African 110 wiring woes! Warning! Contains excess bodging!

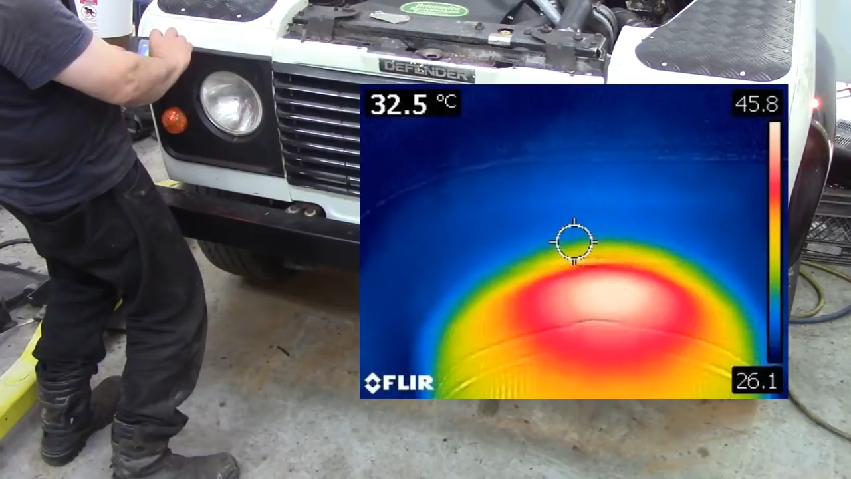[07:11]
On screen: spot 32.5°C
where did i get 40 from oh there we go that's on the actual bulb itself that's right so we've got a i don't know what it came out like but now this one here on the bulb
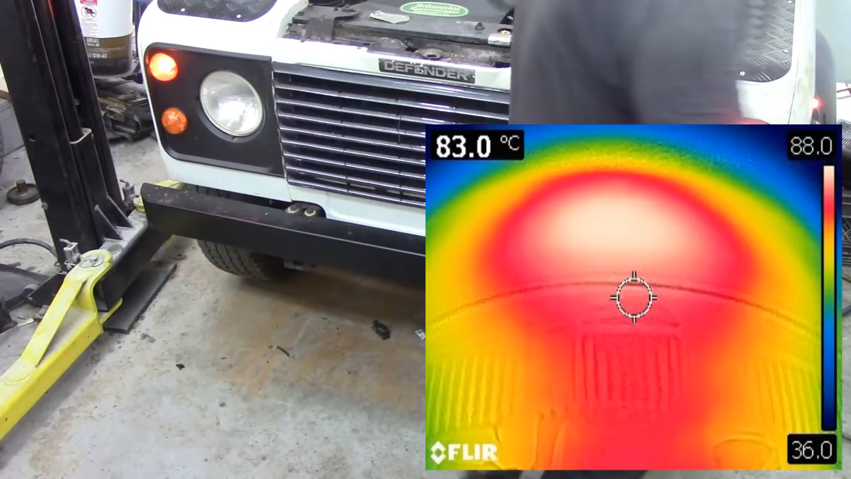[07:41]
On screen: spot 83.0°C
82 degrees 82 degrees celsius no wonder plastic
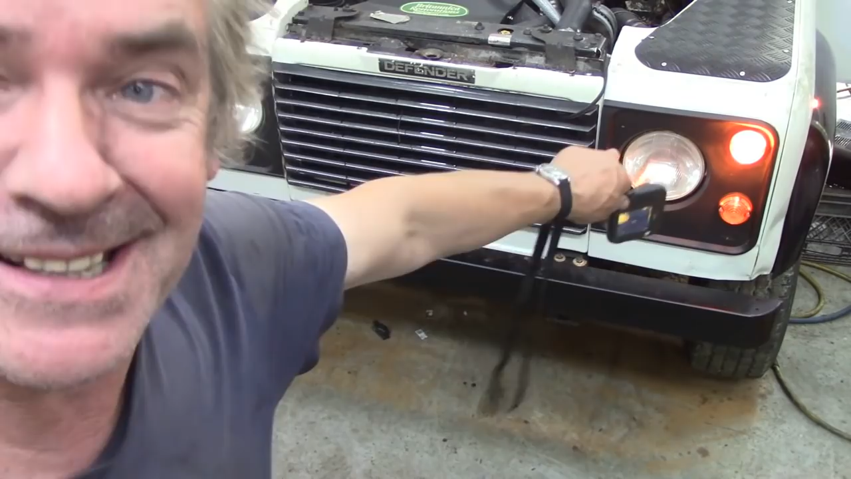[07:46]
hasn't got a damn chance has it it's red hot
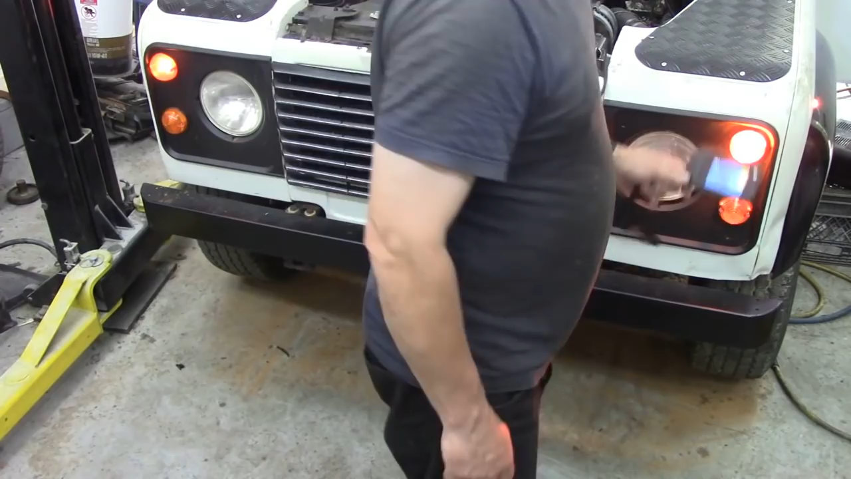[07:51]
here i'm gonna try it i'll try i'll try to take camera off just hold on a second there you go can you see that 84 85 degrees
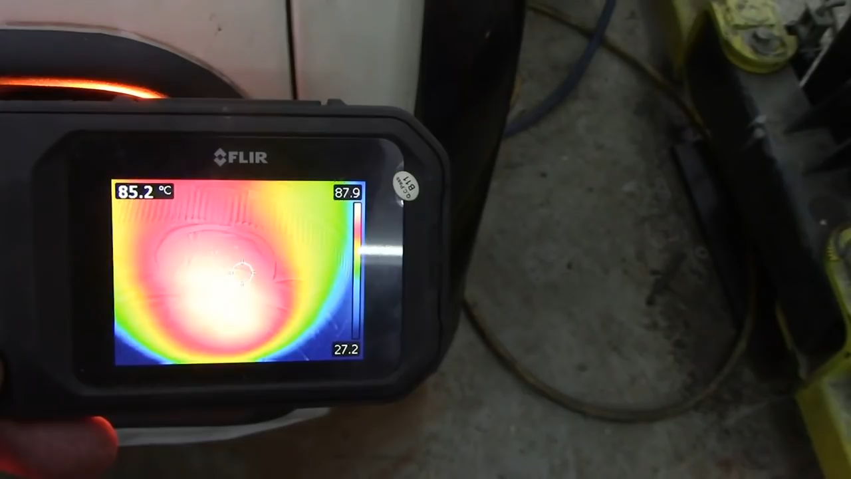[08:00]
On screen: spot 85.2°C, scale top 87.9°C, scale bottom 27.2°C
celsius i'm a little bit off because the lenses here you see
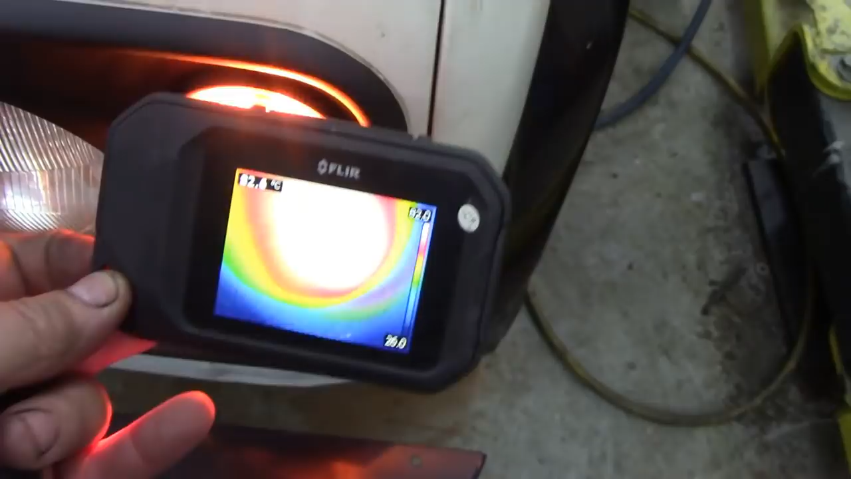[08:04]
look at the temperature on that man let's
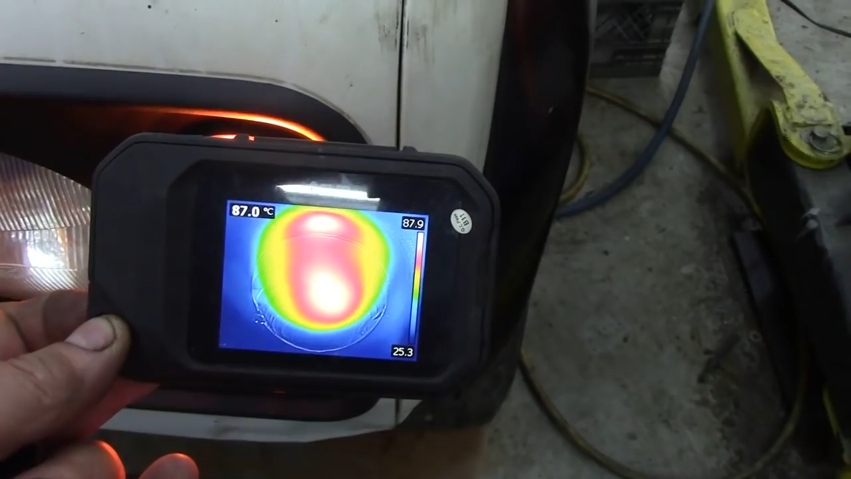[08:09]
On screen: spot 87.0°C
go and check over here because i might not put a picture up i'll see see
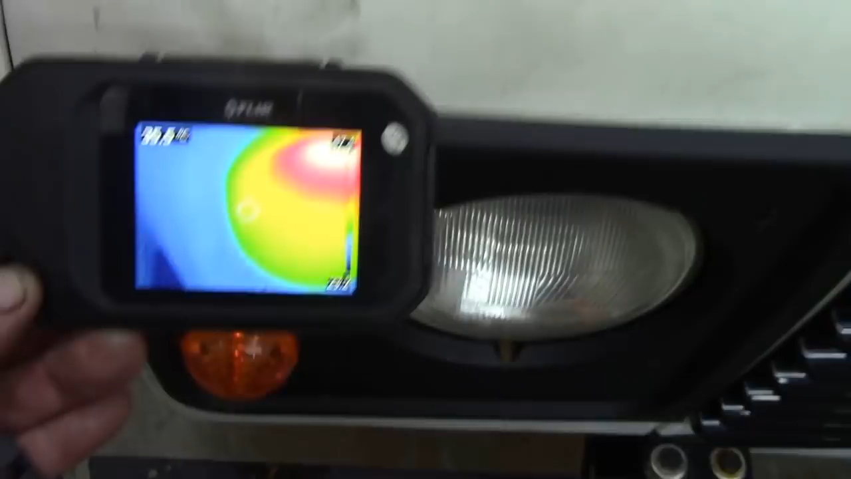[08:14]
there's the ambient temperature around about 27 degrees 26 27 and there is the light on that
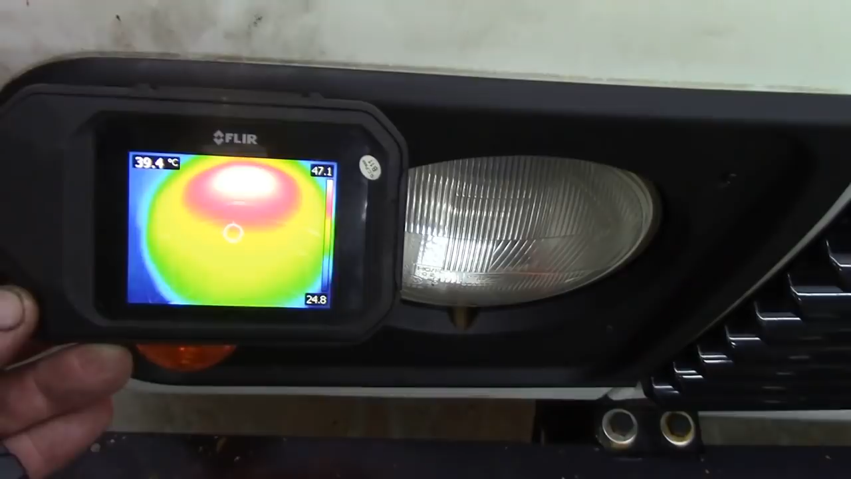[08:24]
On screen: spot 39.4°C
one so right in the middle of the bulb it's 45
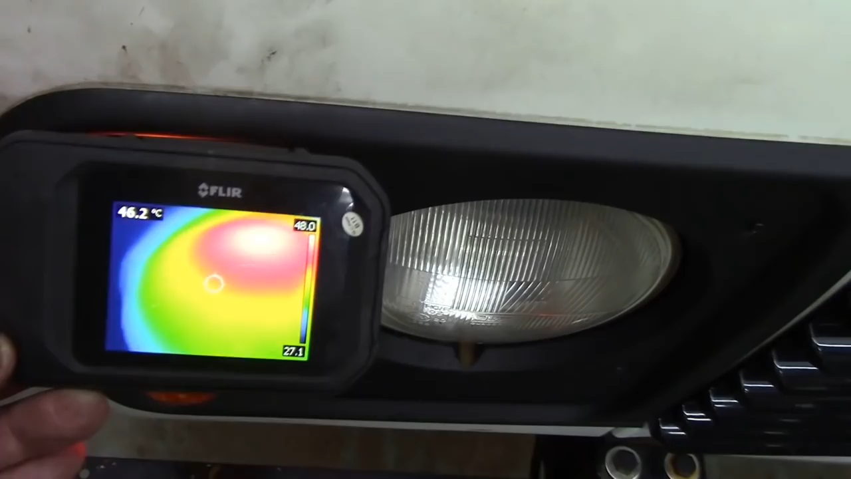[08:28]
On screen: spot 46.2°C
but it's certainly half that one so that's why you should really put just a five watt
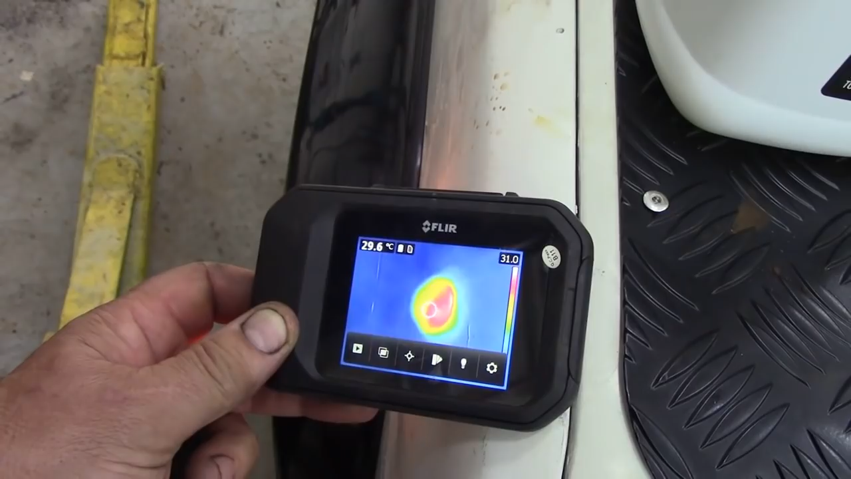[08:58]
On screen: spot 29.6°C
what's the what's the temperature there 25 right so that was interesting wasn't it so now we'll